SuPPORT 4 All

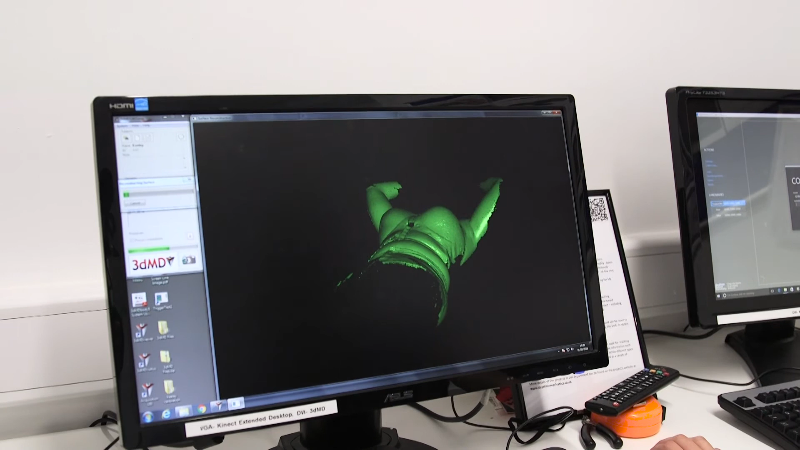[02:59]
so they can get a complete 3D image of their breasts,
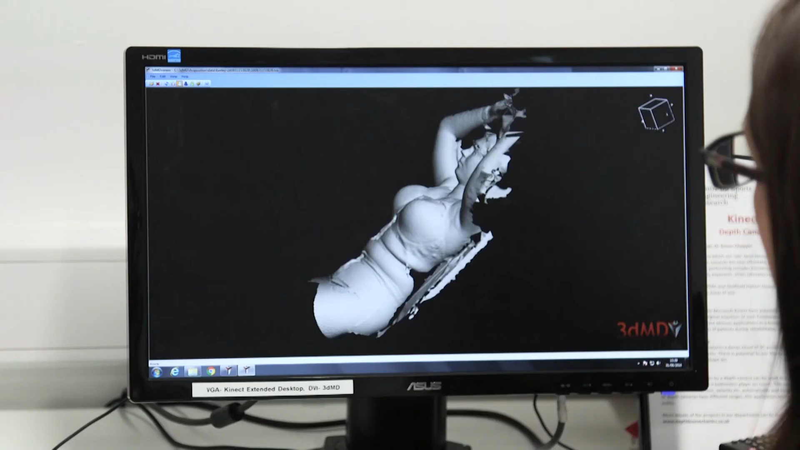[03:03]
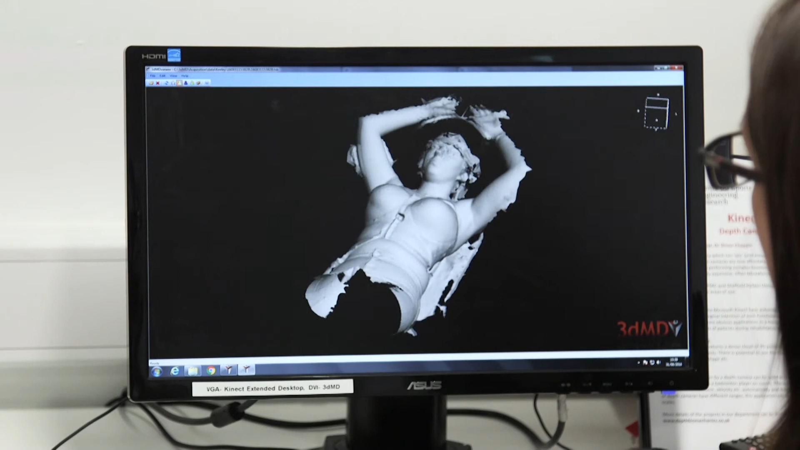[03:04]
and so we can overlay those images and we can work out the error from taking the bra off, putting it back on, and also how it compares to wearing no bra at all.